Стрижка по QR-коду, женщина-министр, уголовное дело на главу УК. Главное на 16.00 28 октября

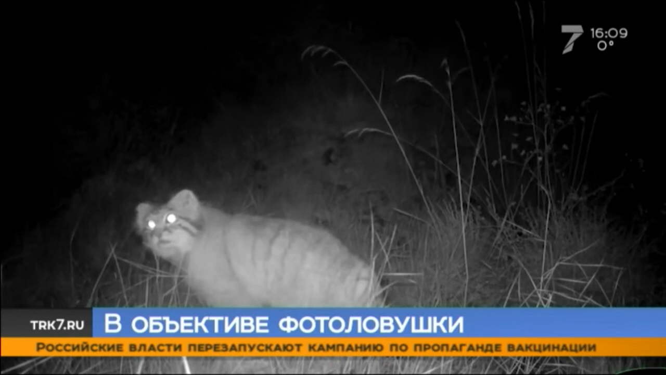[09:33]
Его латинское название – атаколбус, уродливое ухо. Эти коты чуть крупнее домашних. Длина тела до полуметра, хвост достигает 30 сантиметров. Животность сняла камера возле реки Чалбан-Мыс в сумеречное время. Именно на это время приходится пик активности хищных котов. Для манулов свойственен скрытный образ жизни. Встретить днем их – редкость. Животные предпочитают ночь и раннее утро. В последнее время фотоловушки все чаще ловят Паласова кота.
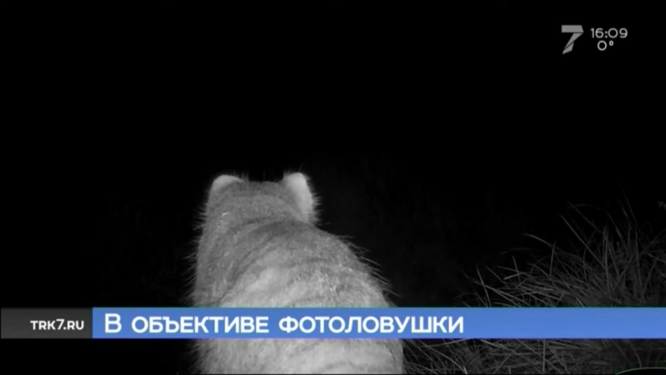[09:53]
Специалисты предполагают, что это связано с увеличением их численности. Сейчас на территории заповедника обитает примерно 10-15 особей. Наблюдение за самыми пушистыми дикими котами продолжается. А это значит, что мы еще увидим кадры этих красавцев.